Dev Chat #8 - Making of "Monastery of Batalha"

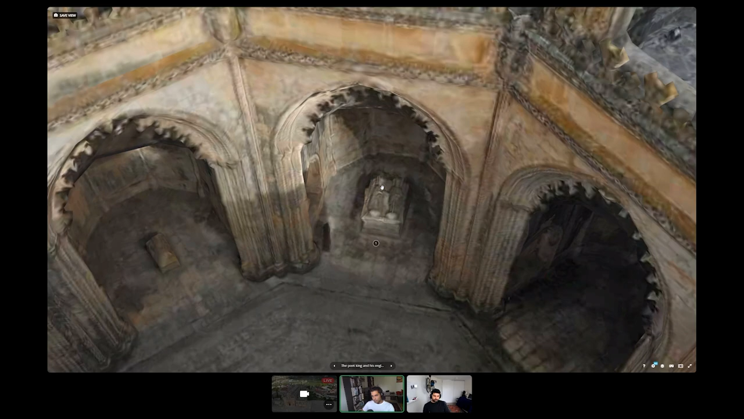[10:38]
That's King Edward the poet, which is the son, which succeeds the King John the first. But they are also inside.
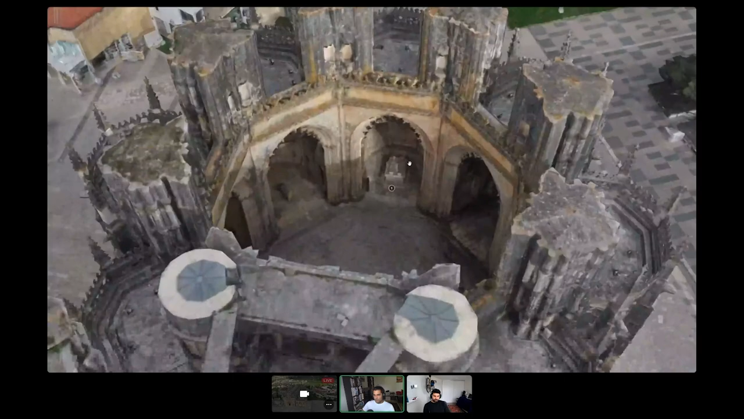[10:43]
And when you go there, you will see that they're holding each other's hands. It was a political marriage. They married and saw each other first, like 15 days later, but they actually came to actually be quite fond of each other at the end of the life.
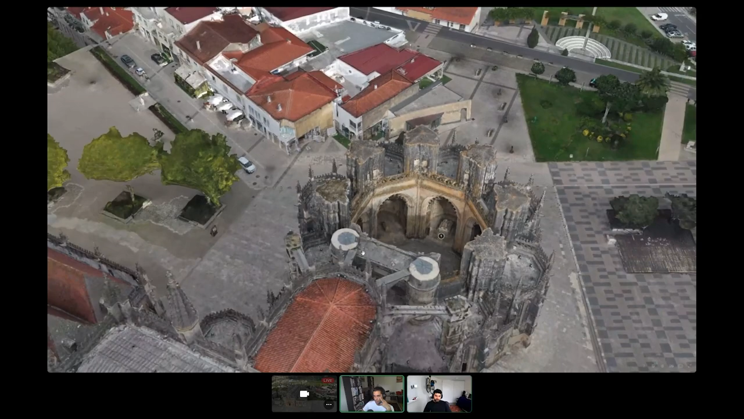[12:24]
Like the mausoleum for the whole family then. Yeah.
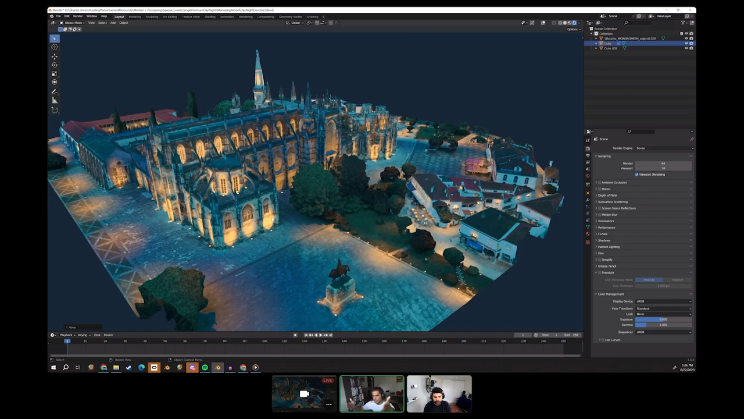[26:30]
Like we, we, we can do it in, as we are rendering it, we can change these locations. But the thing is also, for example, here there's lights, right? So, and the lights are painted in by hand. So the lookup table just makes the location look like night, but someone actually has to go in and add the lights and, you know, add the concepts to it. Um, yeah, we could potentially like do things like a, like the black and white mode.